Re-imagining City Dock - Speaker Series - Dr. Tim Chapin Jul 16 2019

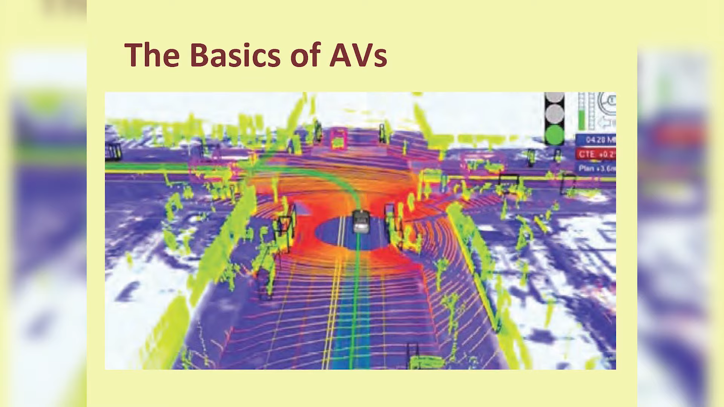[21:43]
In real time, it's, as I say, tracking its direction, it's tracking its location on the planet, it's tracking what's around it.